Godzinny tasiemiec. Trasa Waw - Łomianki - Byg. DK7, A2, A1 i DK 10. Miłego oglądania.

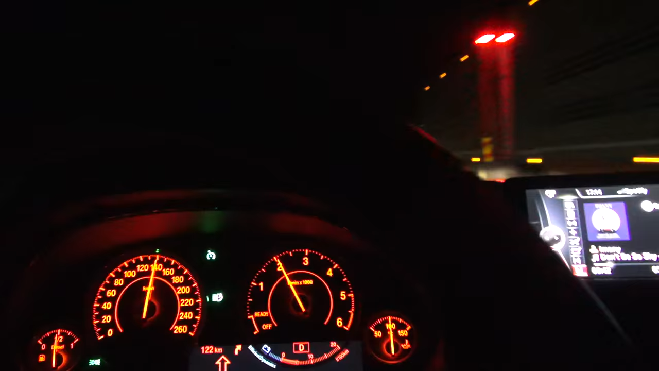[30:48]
I teraz minąłem tira, zjeżdżam na prawy pas i automatycznie włączy się prawy reflektor.
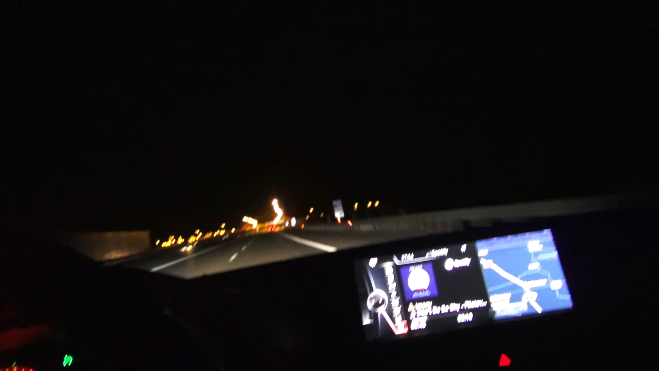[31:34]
I teraz wjeżdżamy w obszar, w którym są latarnie i tutaj raczej one nie działają. Przez to też można ich używać w terenie zabudowanym.
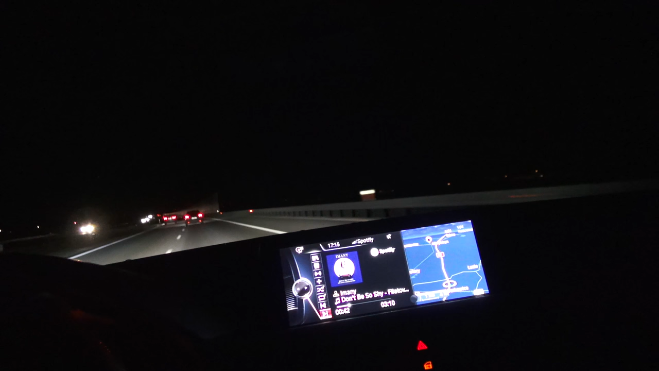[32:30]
ponieważ zawczasu możemy zobaczyć zwierzynę, bo tym sposobem oświetlana jest spora połać lasu. I nieraz już widziałem gdzieś tam w krzakach oczy jakiegoś zwierza, które zastanawiają się, czy przelatywać przed tym białym, czy za tym białym.
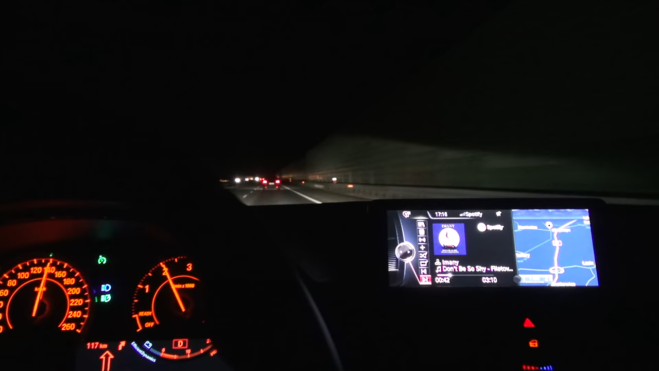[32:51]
W każdym razie fajna, przydatna opcja i chyba nie droga, tylko trzeba mieć adaptacyjne światła przednie, żeby to było. A sama opcja tych światł kosztuje chyba 800. Strasznie oślepia. Strasznie oślepia.
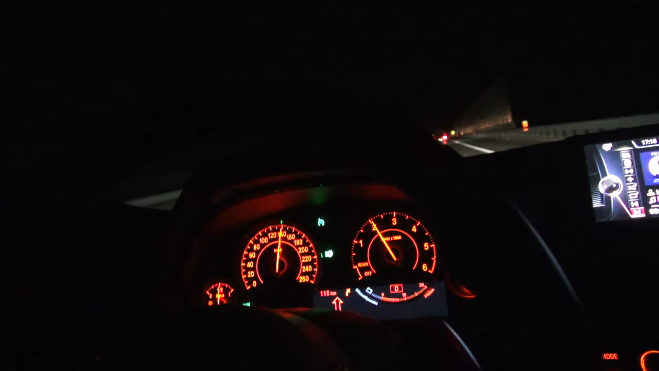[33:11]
A nowy samochód, słuchajcie, i z ksenonami, które powinny się samopoziomować. Dziwne. Nie są włączone długie
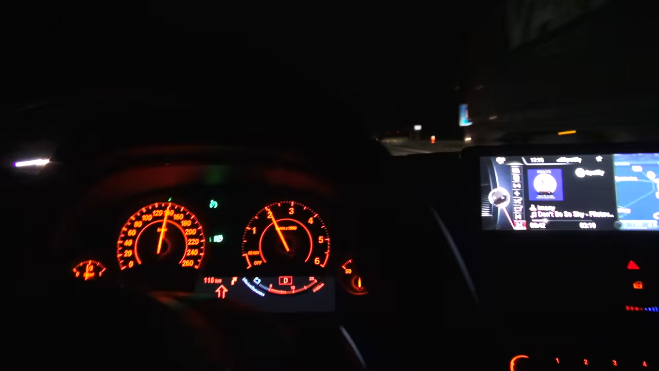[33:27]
i zaraz się włączy. A przynajmniej powinny. No to jest jakaś taka losowość. Ja nie wiem dokładnie, jak działa ten system.
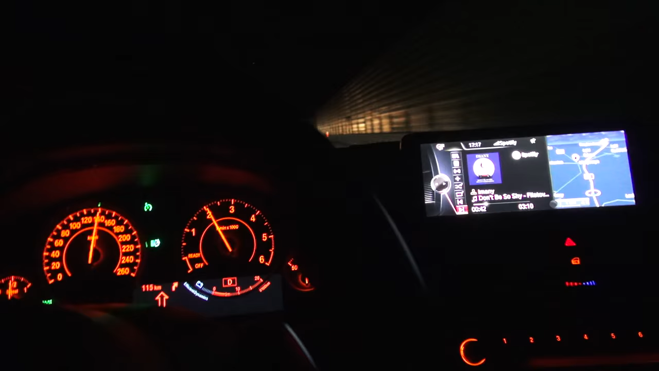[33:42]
Wiem, że jest w lusterku wbudowana kamera, która monitoruje monitoruje ruch pojazdów na moim i na przeciwnym pasie.
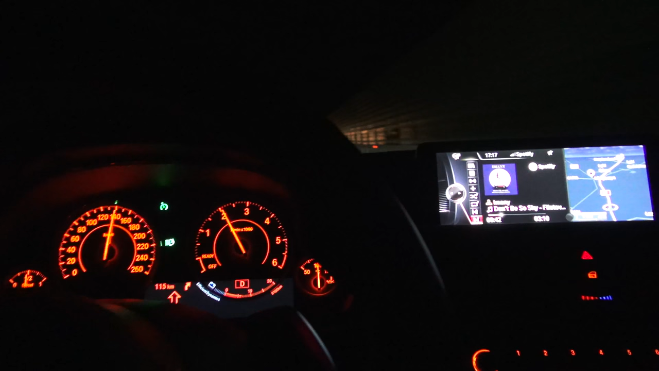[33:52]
I w instrukcji obsługi jest napisane, że nie powinno się tego używać w terenie górzystym i gdzieś, gdzie są spore winkle.
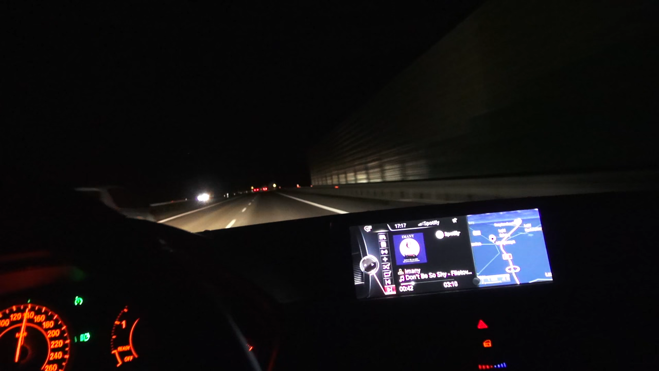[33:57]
Ale tą fabką pruje. Ciekawe, jaki silnik tam ma, ale jakikolwiek by nie był silnik w fabie, to i tak tam gaz musi być lekko już pod podłogę. No i znowu się włączyły. Myślę, że to ujęcie jest takie optymalne, jeżeli chodzi o pokazanie Wam tej funkcjonalności. 114 km do zjazdu z autostrady. Szybko to zrobimy. W 45 milach.
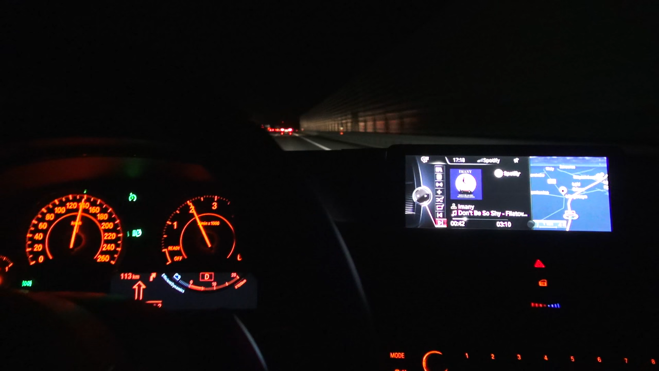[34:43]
No i właśnie poza terenem zabudowanym, gdzie nie ma dróg dwóizdniowych, jak to działa fenomenalnie. Ponieważ jeżeli jedziemy za samochodem, a nikt nie porusza się z naprzeciwka, to można ujrzeć, jak fajnie samochód przed nami znajduje się w takim tunelu świetlnym.
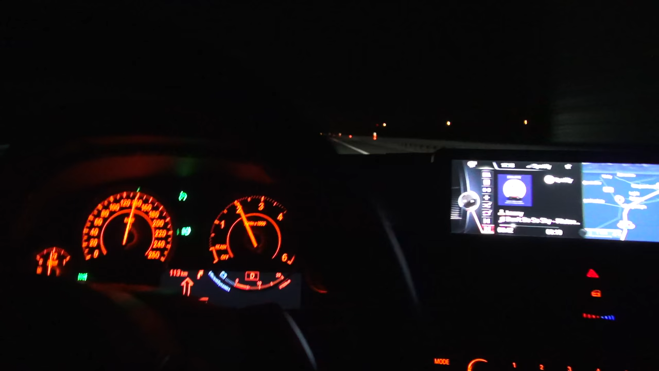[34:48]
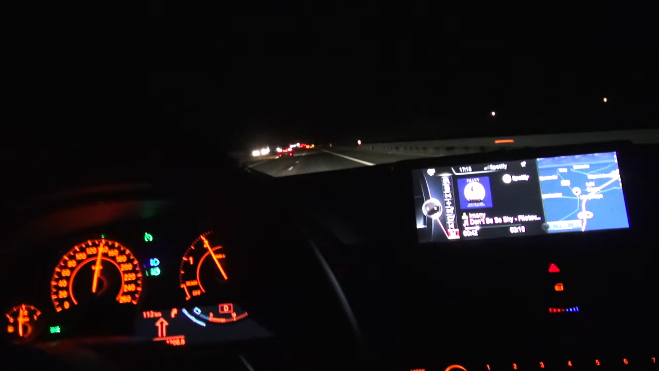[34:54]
Świeci się prawy i lewy reflektor w trybie świateł długich, ale wycina środek, przez co pojazd przed nami nie jest w ogóle oślepiany i nawet nie ma pojęcia, że my tak naprawdę jedziemy na długich.
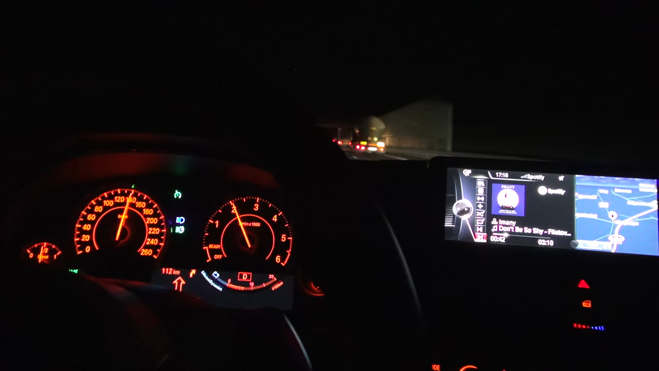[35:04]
A wszystko, co nad tym pojazdem i z dala od jego prawej i lewej krawędzi jest fenomenalnie oświetlone.
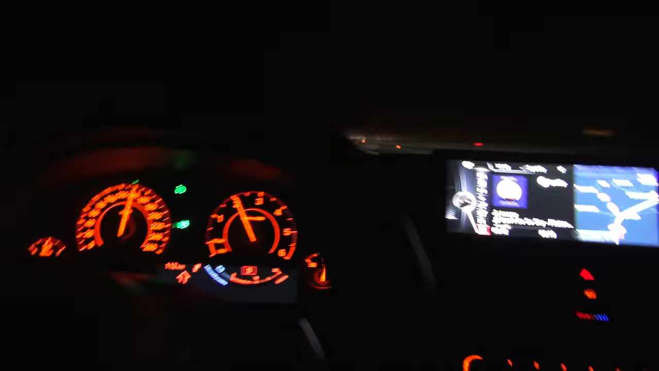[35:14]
Super funkcja, tylko, że niestety upośledzona na drogach górzystych, znaczy może nie górzystych, ale na pewno na drogach krętych
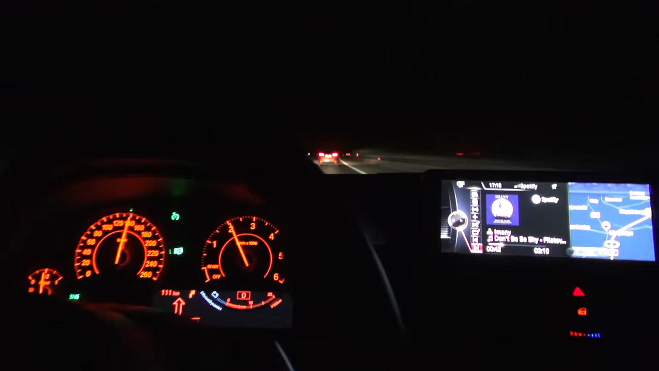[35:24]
na drodze krajowej nr 1 przed Częstochową ten system nie działa.